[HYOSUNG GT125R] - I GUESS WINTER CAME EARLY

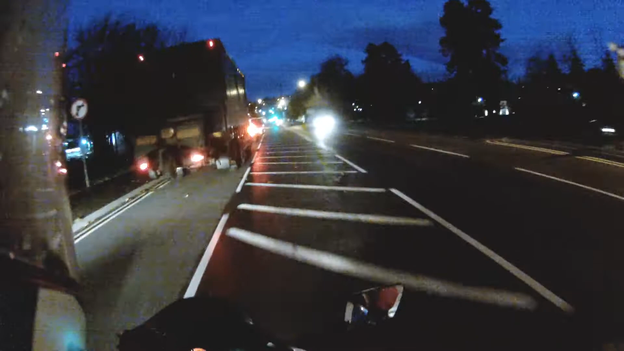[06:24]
I'm gonna put the visor up just because these flashing lights really sort of reflected off my s*** here